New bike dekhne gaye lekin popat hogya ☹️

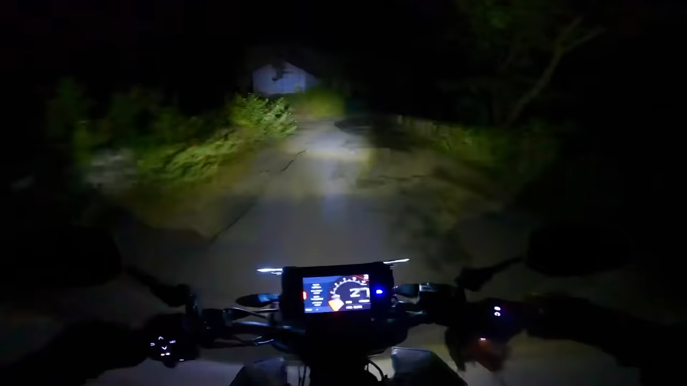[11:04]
रात को गाइस बहुत आराम से लाने पड़ती है देख के पहाड़ों पर बाकि देखो रास्ता जंगल का है यहां पर जानवर भी मिल सकता है बट ना मिले तो अच्छा है क्या ठंड लग